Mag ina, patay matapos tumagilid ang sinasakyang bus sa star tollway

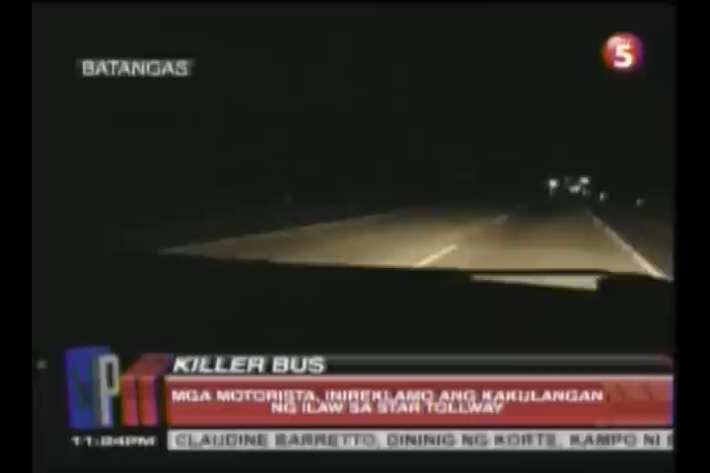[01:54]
Mahirap po pag naulan. Pag puyo naulan, mahirap talaga. Madilim.